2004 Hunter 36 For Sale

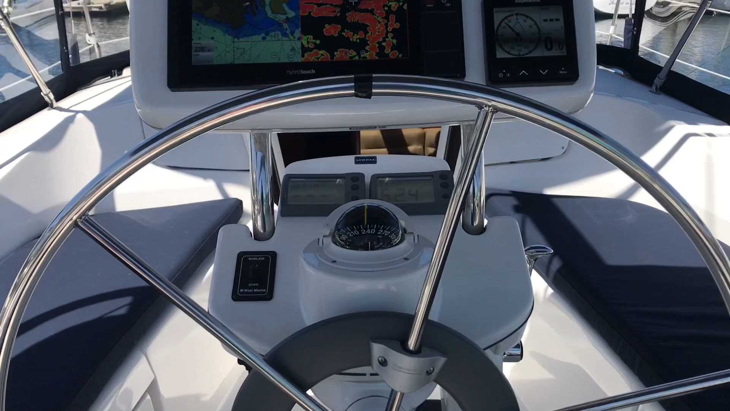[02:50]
Okay, electronics package is a Raymarine multi-function display.
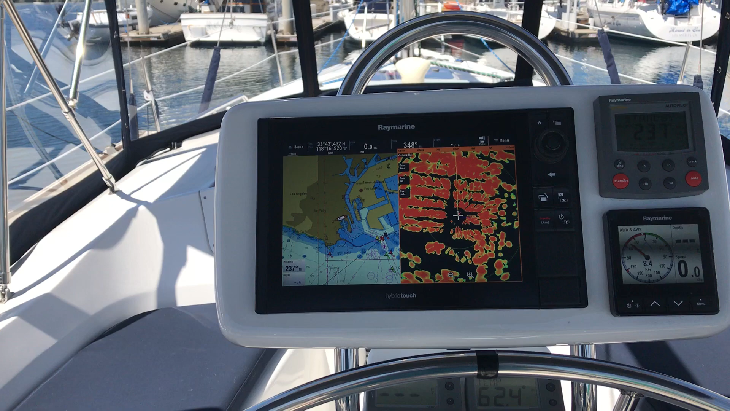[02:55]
This is the ES-127 top of the line series and this has the chart plotter,
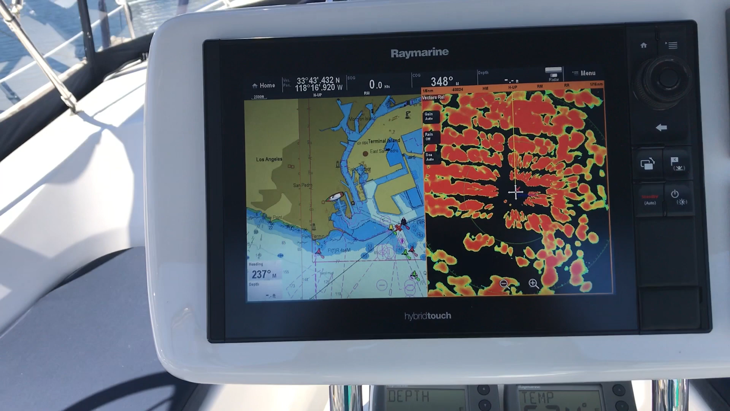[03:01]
the 4KW digital radar AIS. The Autopilot is an ST-4000. That is an original Autopilot, but it does have a new drive motor.
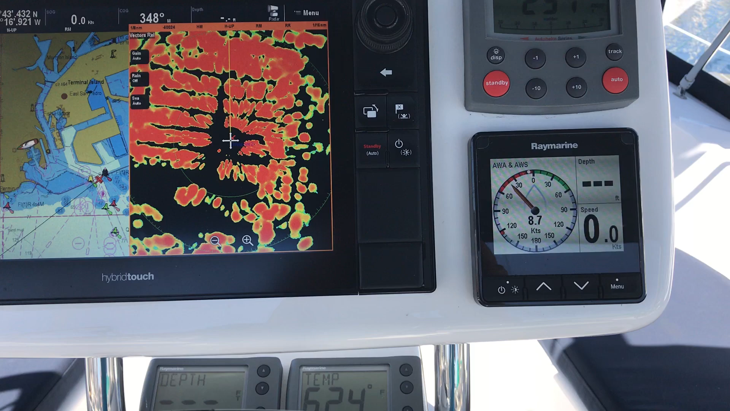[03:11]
And then of course the Raymarine I-70s multi-function displays.